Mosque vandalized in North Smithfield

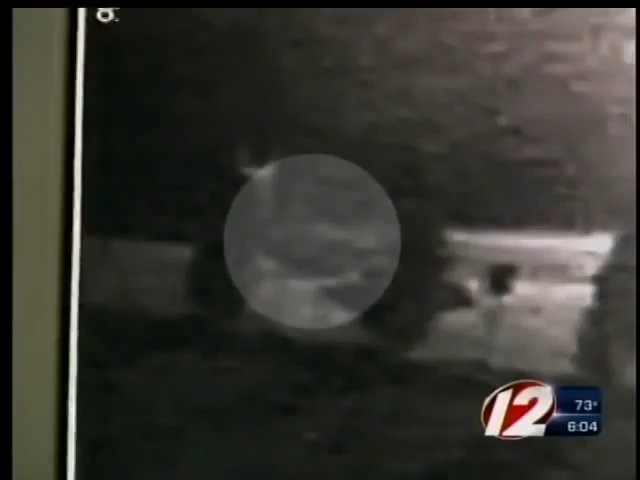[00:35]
The surveillance video is very grainy, but you can make out a man walking over to the mosque sign and police say vandalizing it and then leaving with half of it in tow.